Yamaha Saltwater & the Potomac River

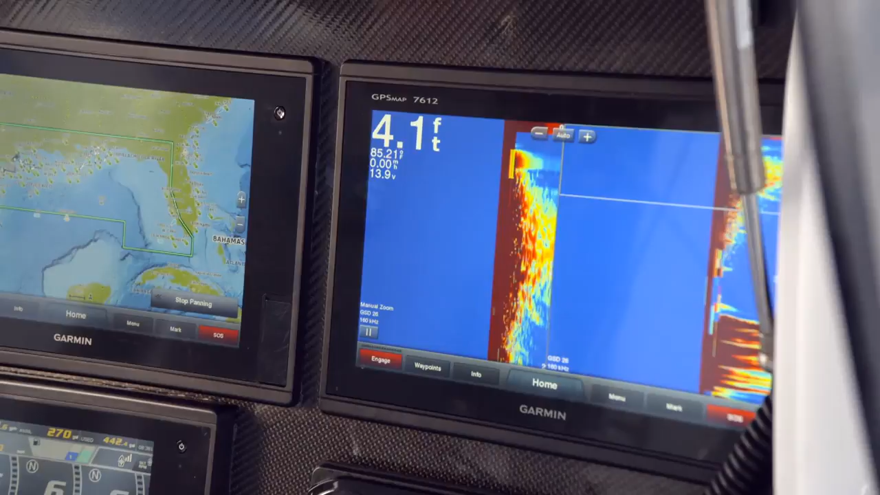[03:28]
On screen: depth 4.1 ft
Bottom machine. I'm going to check the weather here. Make sure there's no storms, no bad weather on our way before we go out. I always check the weather every time I go out.
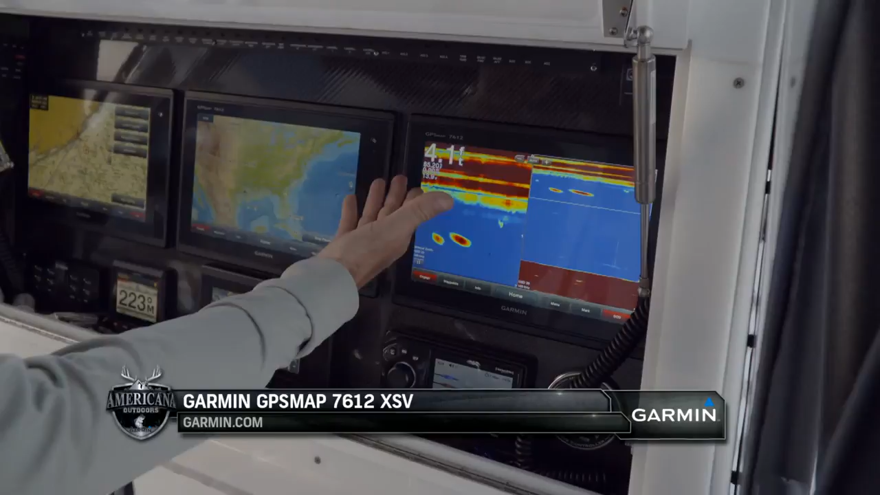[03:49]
Right now, I know I'm at the dock, it's four foot, but I'm going to have it in split screen.
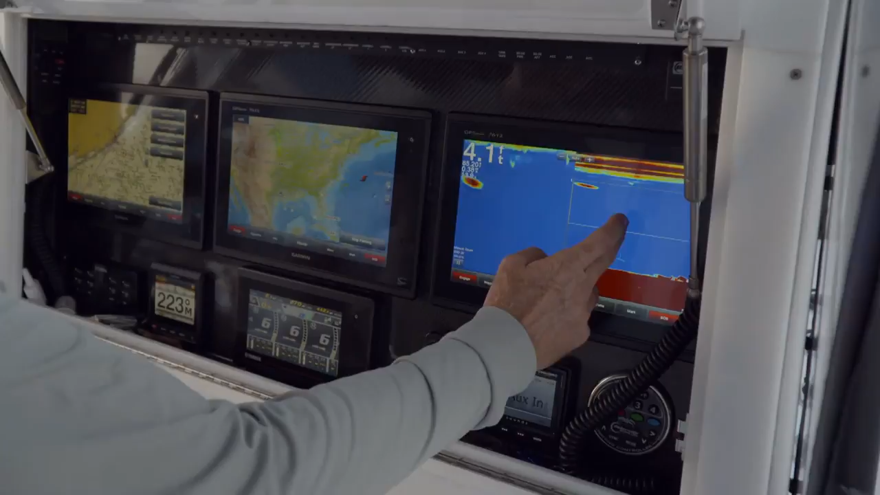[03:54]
So what split screen is, on the right, I can zoom in on 10, 15, 20 feet of the bottom.
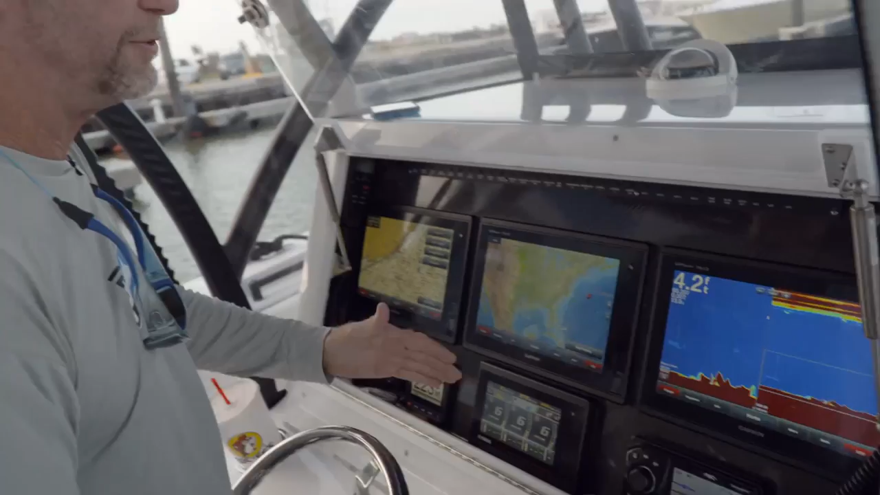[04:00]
So if I'm at 200 feet, I can zoom in 15, 20 feet of the bottom.
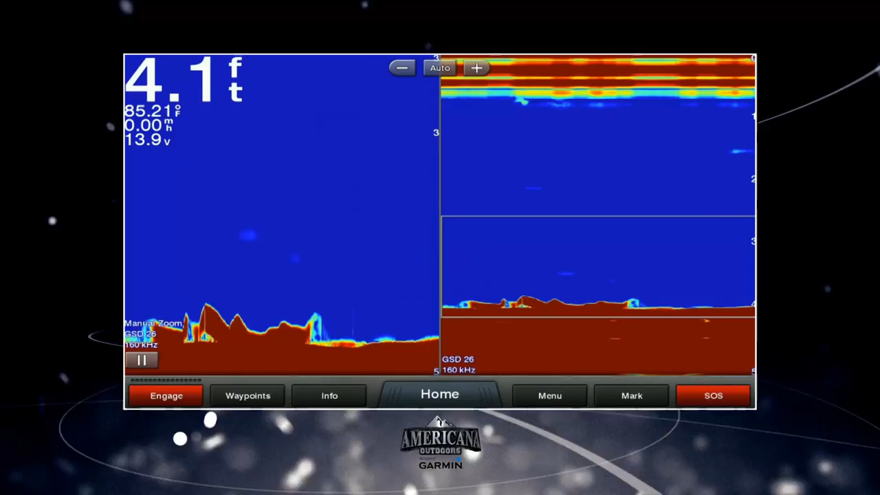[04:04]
On screen: depth 4.1 ft
So if I'm looking for a grouper, a snapper, or a bottom fish, I can zoom in. And it'll magnify 10 feet or 15 foot of the bottom.
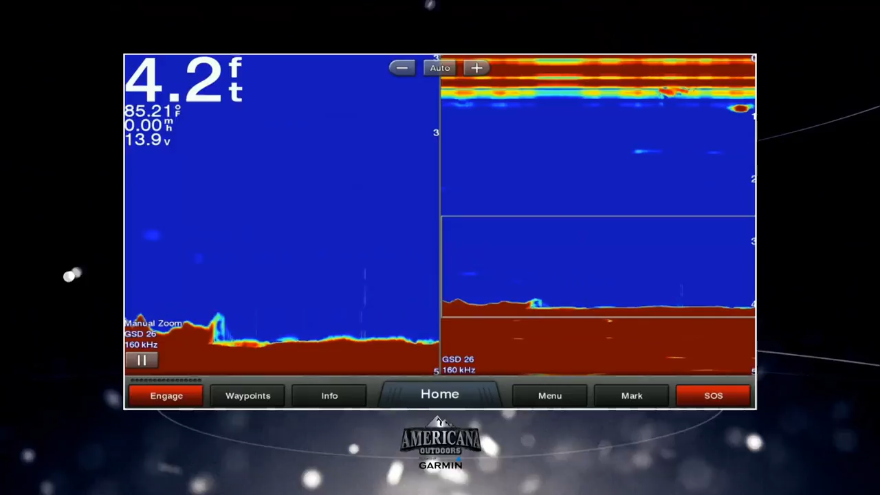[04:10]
On screen: depth 4.2 ft
So I can see exactly what's on the bottom.